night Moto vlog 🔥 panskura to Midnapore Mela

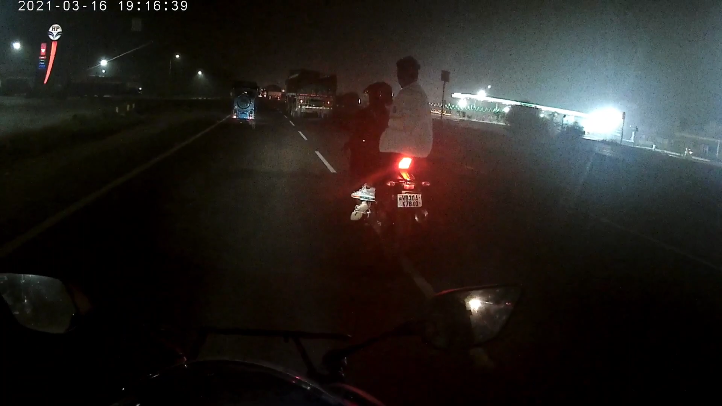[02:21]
फाइनली अब लोग पहुंच चुका है मेधनापूर तो इधर
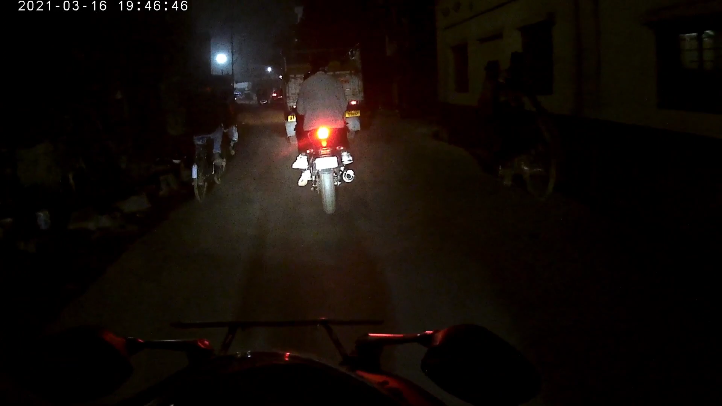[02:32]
से अभी आपन लोग निकल रहे हैं बहुत ज़र्दा ट्राफिक है काफी ज़र्दा सामने कोट मेधनापूर का कोट तो चलेंगे आप लोग कयरानी तोलबंगी तो है तराफिक
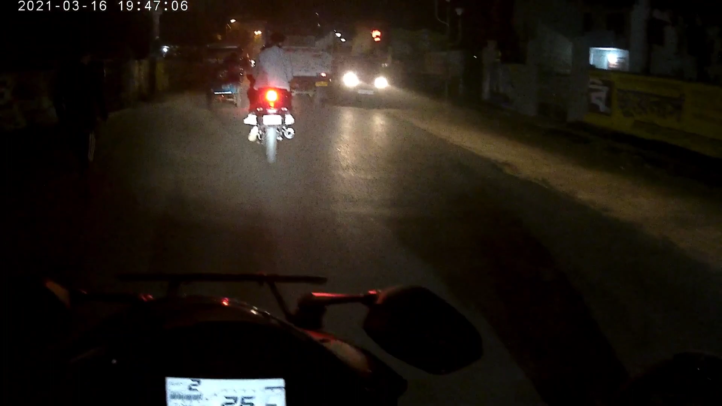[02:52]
बहुत जड़ा है अभी लैनापूर मेधनापूर का जो ट्राफिक क्या बलु शलम गए और मैं चल में उसके पीछे और यह टंपो वाला तक्त्ह परेशान करके रठाया है
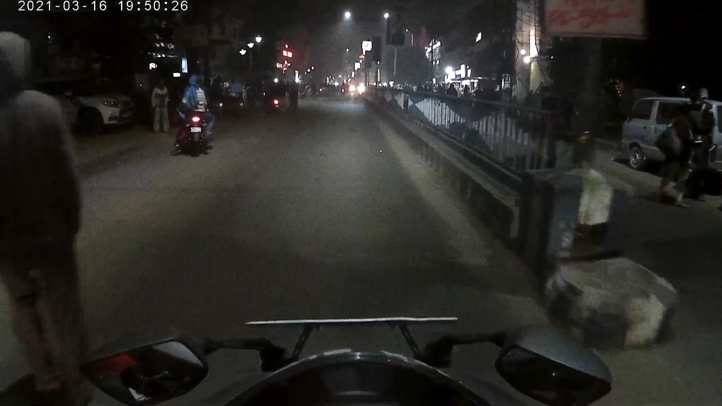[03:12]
आपनके आपकी अभी पहुंचने वाले मेला, देख सकते हैं हैं आप लोग इदर है इस टायम फिर बहुत जर्बार गर्दिय वो aku मेले इटर है और इदर ही मतलब जितना गर्दियां इदर बहुत जाह।